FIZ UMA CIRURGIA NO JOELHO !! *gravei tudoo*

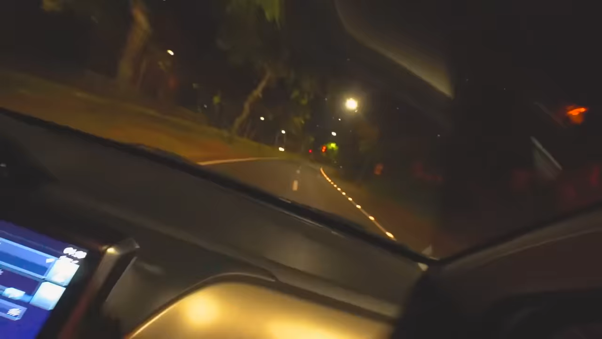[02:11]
Bom, estamos chegando. Também que as ruas estão vazias aqui em Londrina, tá de madrugadinha, não tem ninguém na rua.